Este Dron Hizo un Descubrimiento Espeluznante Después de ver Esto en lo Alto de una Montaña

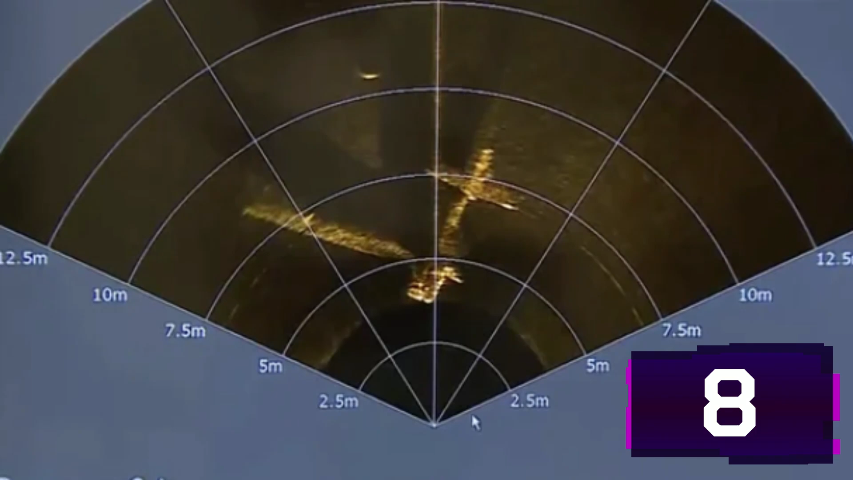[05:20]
Se dice que un pequeño avión encontrado en un lago de California acaba de resolver un misterio de hace décadas, pero las autoridades aseguran que ya estaban al tanto de su existencia.
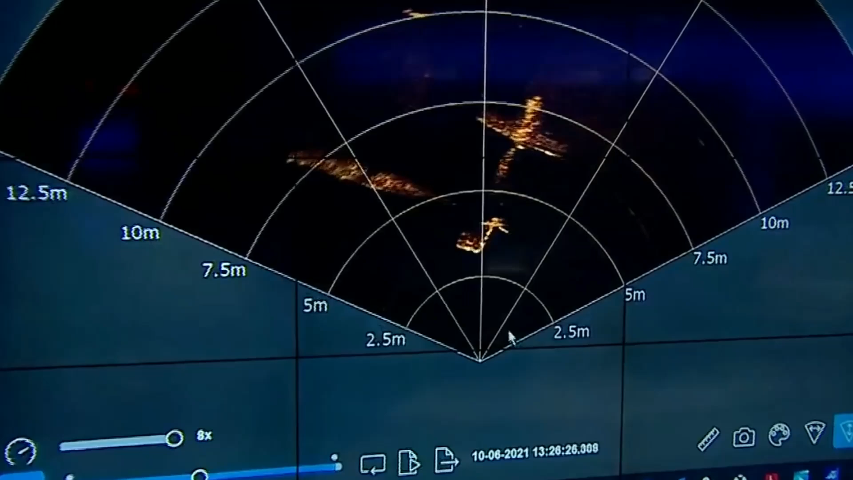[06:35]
a unos 160 pies por debajo de la superficie del agua. La compañía cree que su sistema de topografía pudo detectar los restos,
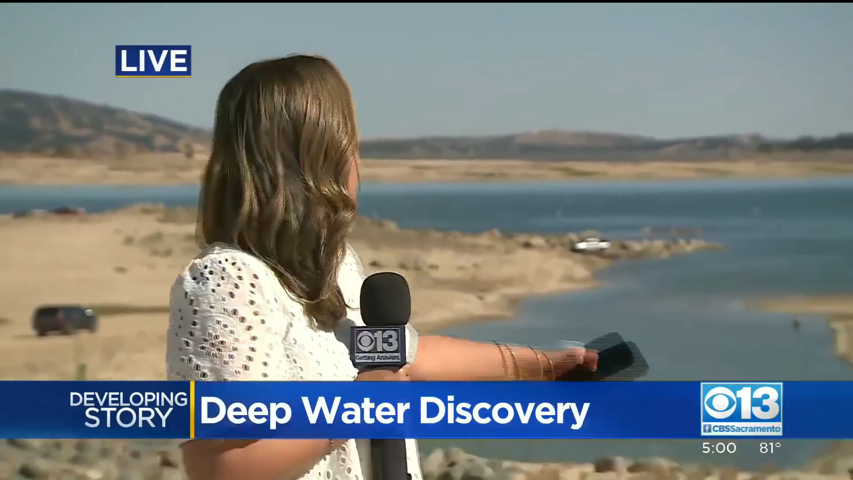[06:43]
ya que los niveles de agua del lago eran particularmente bajos debido a las condiciones extremas de
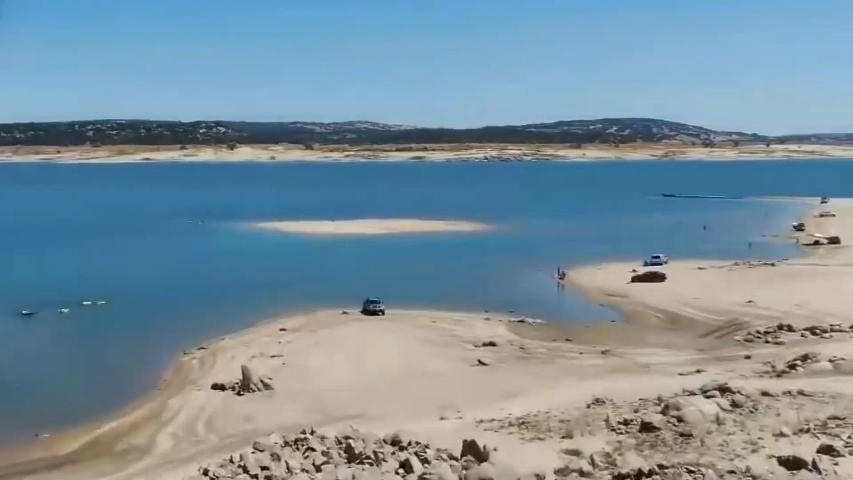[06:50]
sequía que afectan a gran parte del oeste de Estados Unidos.
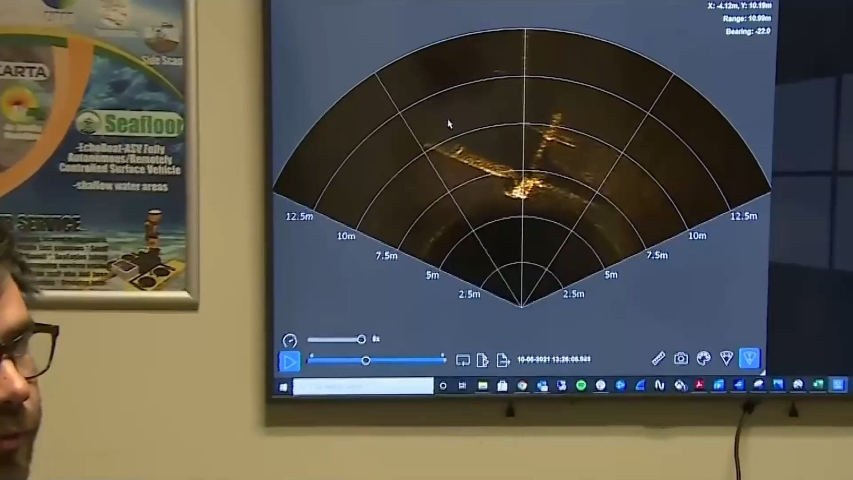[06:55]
Más tarde, el equipo pudo usar una unidad de sonar montada en un mini submarino con control remoto para obtener una imagen clara de los restos.